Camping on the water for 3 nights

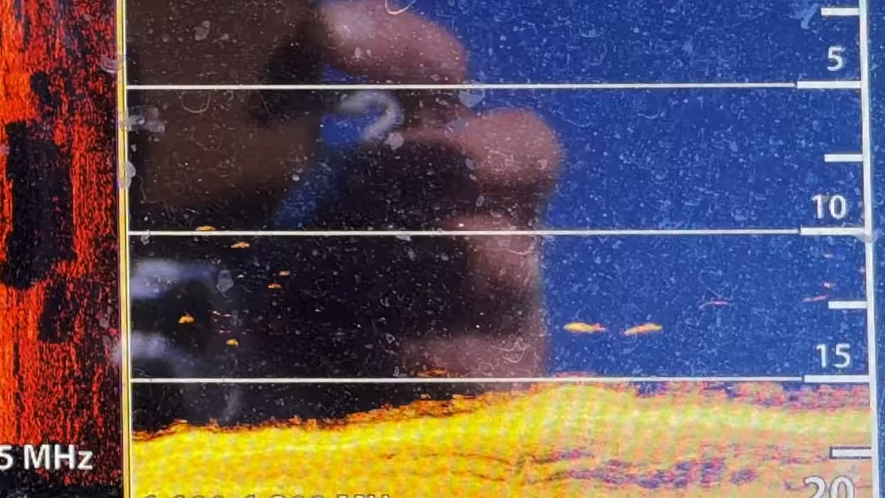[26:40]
Two of them. We've got kingies here, but they just aren't feeding.